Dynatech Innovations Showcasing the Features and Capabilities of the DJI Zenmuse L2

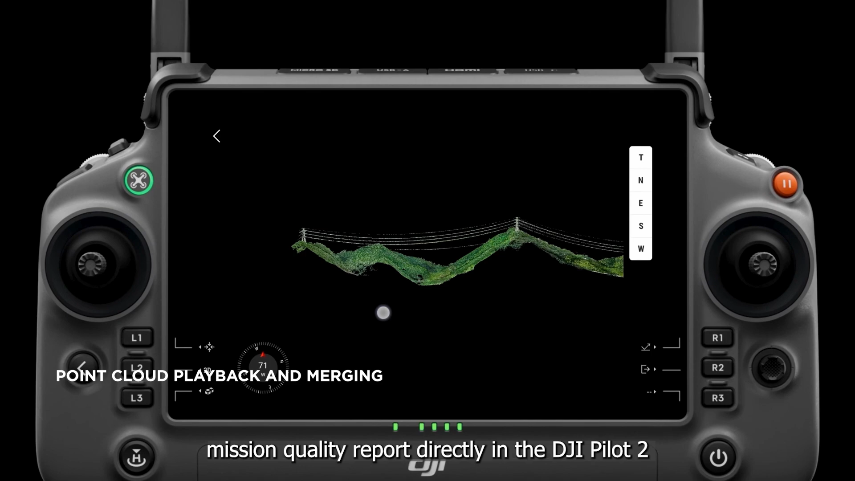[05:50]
access the machine quality report directly in the DJI BioLoot 2 app.